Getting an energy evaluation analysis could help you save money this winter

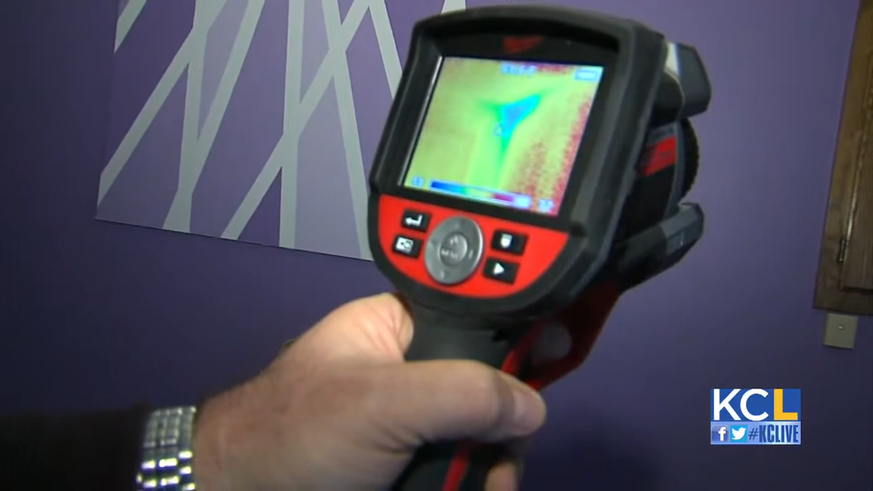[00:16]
Well, if you can observe that blue section, that's where there's a void in insulation and possible energy loss.